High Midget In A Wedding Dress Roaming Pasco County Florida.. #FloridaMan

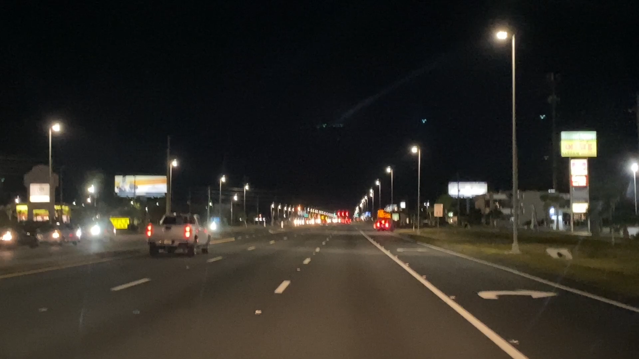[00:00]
what's up everybody we're on us 19 heading north in Hudson Florida this area here I've covered at night a lot of times but somehow I always end up running through here at night on my way up north or south or whatever but this area here is notorious for uh well the bad stuff the addiction is soon you know